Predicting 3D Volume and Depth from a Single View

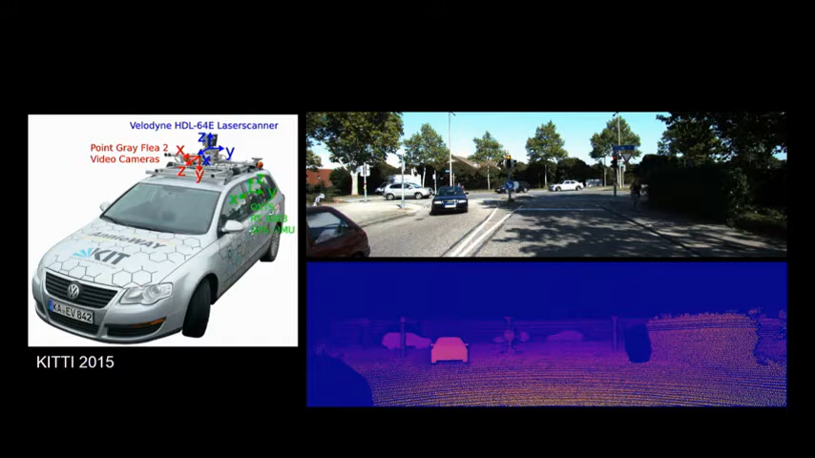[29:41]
So, most people are using KITTI data for these types of problems now. And you think, well, great. KITTI is collecting color, you know, reasonably high quality images and depth. You know, this is a pretty expensive setup. So, can you tell what's wrong with this depth image? Besides the fact that it's missing a bus, which is pretty bad. It's also got this car superimposed. So, the way they did the cars for ground truth. This is the ground truth that you're seeing on the bottom.
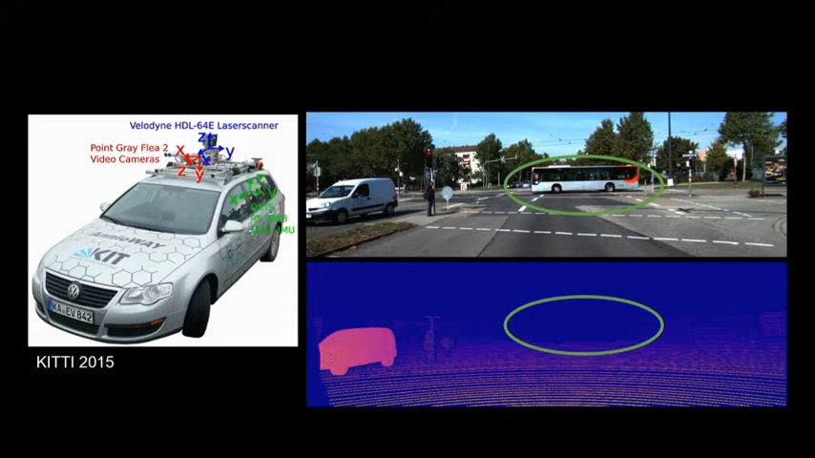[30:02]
They went onto the internet and found models of cars. Tried to match the same, you know, make and model as close as possible. And then they manually inserted meshes. So, those handmade meshes into the scene to sort of, so that not every moving object. So, they have a lot of moving objects that are missing. So, people, pedestrians, buses. But the cars are usually captured, right? Because they've made sure, they've kind of curated that to make sure it's there.
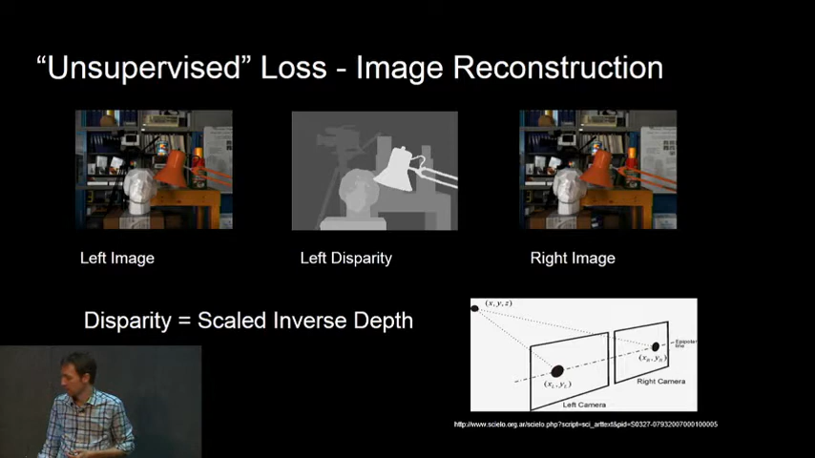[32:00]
And now, you can talk about shifting of pixels, right? How, instead of talking about absolute depth, it's about how far does the pixel from the left image, does that same pixel shift?
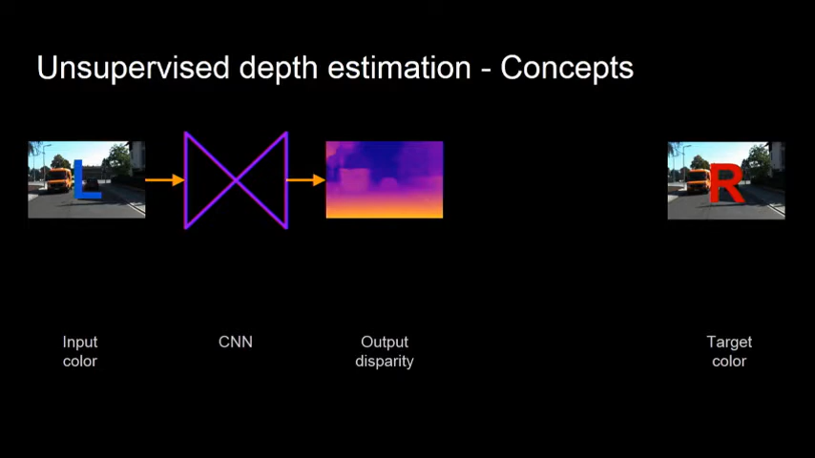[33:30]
Now, when we output that disparity, we still can't compare it to the ground truth right image. But we can synthesize a new right image based on that disparity. We can take the pixels from the left image, shift them according to the disparity map, and synthesize a new right image. Check if the synthesize matches the real right image, right? And if it does, great. Hopefully, that means your disparity there in the middle is correct. It's not entirely correct. We'll find out in a moment. But that's the idea. So, your loss function is now just on color similarity between your real
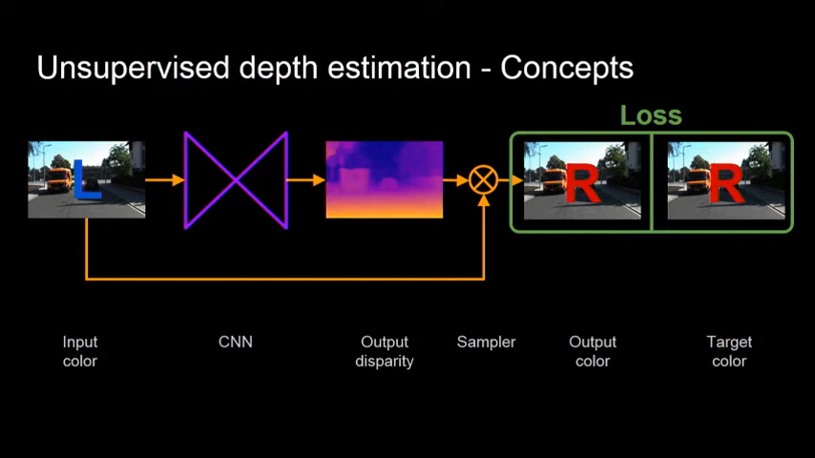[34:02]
and generated right images. And we have to give our label to our disparity, right? This is actually our right disparity. So, it's the disparity, because there's a lot of left and right in this talk, you see. It's the disparity that maps pixels from the left image into to generate a right image. Now, there's a slight problem with that. The problem is, I've come to you, this algorithm, and I've said, here's a left image.
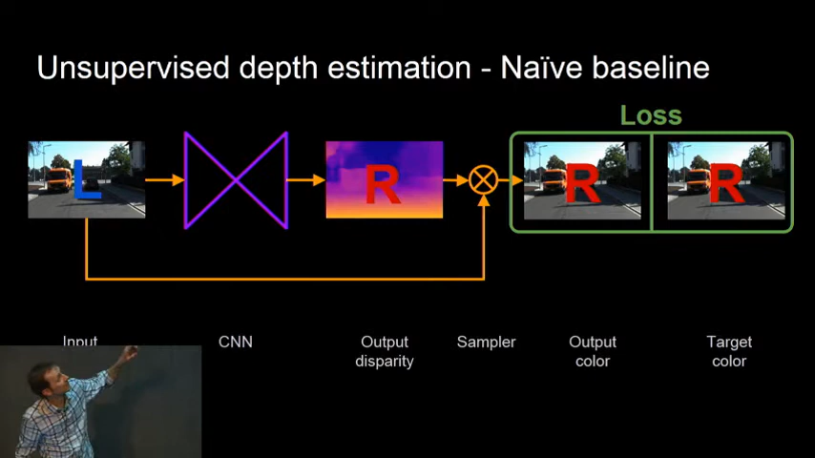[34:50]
And it gives me a depth for some other image, right, for the right view. It's not what I wanted, right? I wanted a depth image that goes with this left image. And so, we have to flip things around a little bit. So, we instead compute a left disparity from the left image, right? I'm just going back and forth. And we're going to sample from the right image at training time only to then synthesize a fake left and compare it to the real left. So, hopefully, you see, it's not a shell game. I've just done a regular substitution, right? But the payoff is now, when you give me a left image, I'm going to get, along the way, a left disparity, which I can then infer to give you a left depth image, a depth that matches your input image.
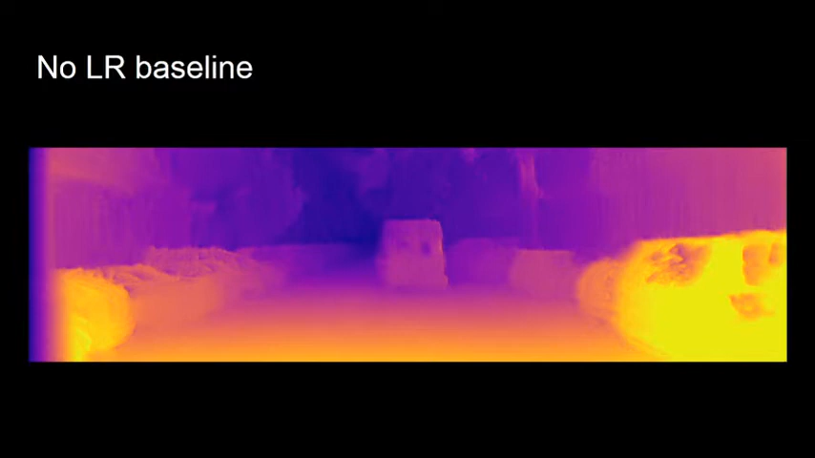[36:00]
So, with that approach, we have kind of replicated what Garg had done, and this is the result. Now, we got excited, we said, oh, you know, it's kind of, we're on the scoreboard now,
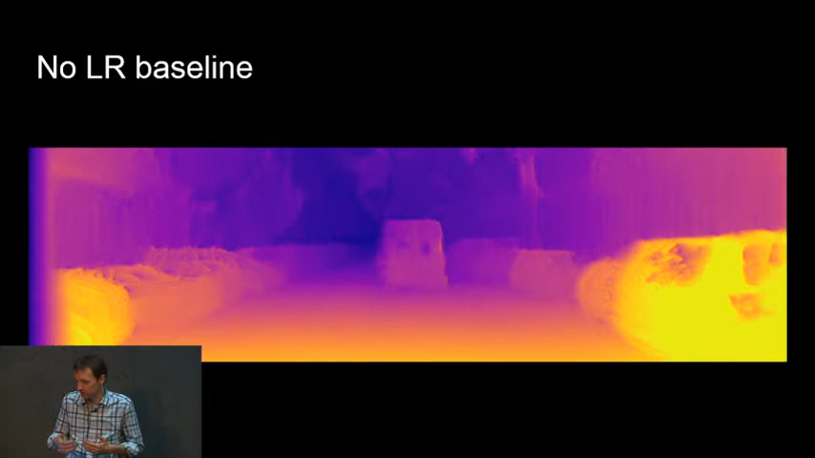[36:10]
you know, we're kind of making progress, but it's not great. You have a lot of these kind of cloning or ghosting kind of problems. And our result, ultimately, that we achieved looks more like this, right? So, if you compare theirs versus ours, there's a bit of improvement.
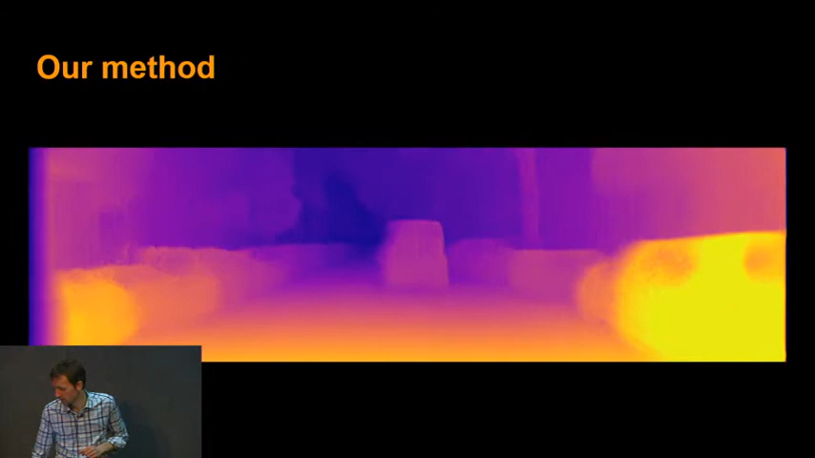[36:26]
So, we have to come back here and see what was going wrong.
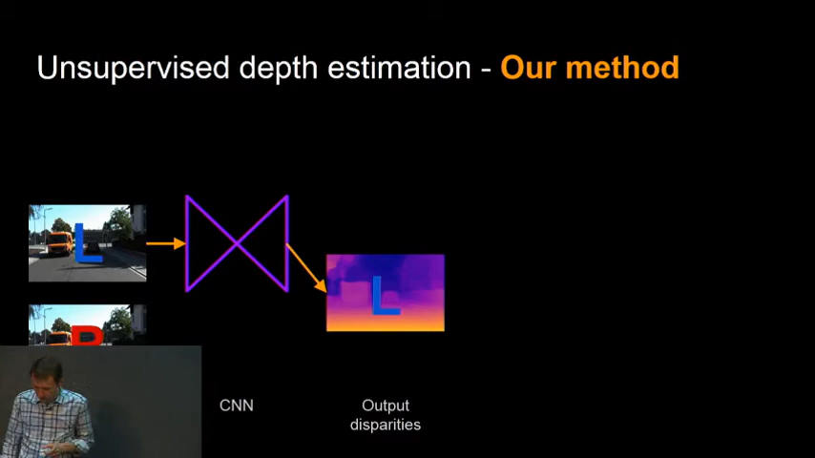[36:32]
And my summary of it is, this is, all I've done is just shifted the, I've just stretched this, the same, the old diagram down a little bit, right?
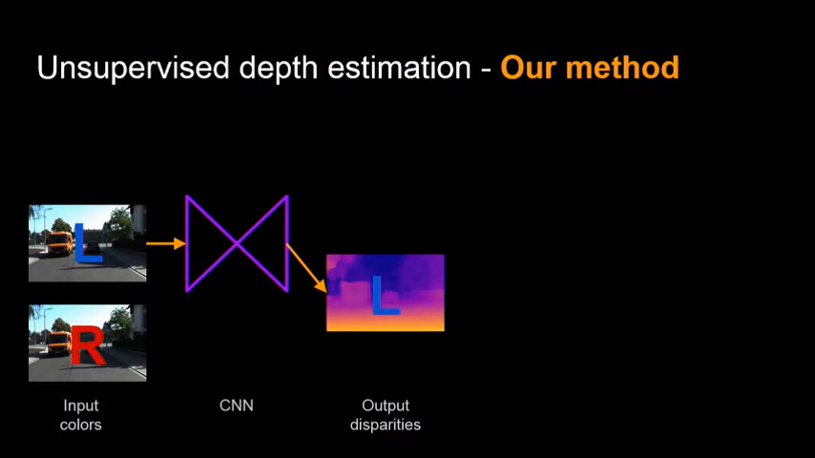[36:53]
So, we had the same left disparity being generated, and we're going to use the right for synthesizing our other view. The problem is that when you have, that you can synthesize, you can synthesize a left image.
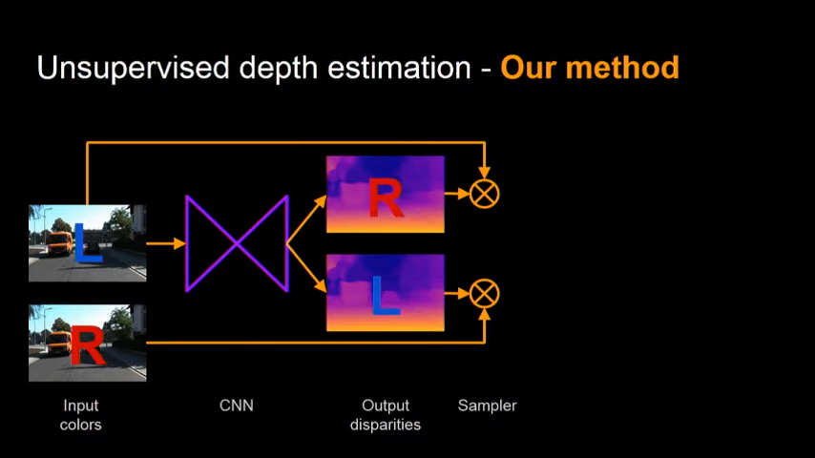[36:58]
Let's just go ahead here, I'll go back. You can synthesize a left image, like this one, even while getting the disparity slightly wrong. For large regions of uniform texture, you could get the disparity quite a bit wrong and still generate a realistic looking left image. And actually, I'd encountered this before when I was doing compression, right? There were algorithms designed, this is hardware actually designed for,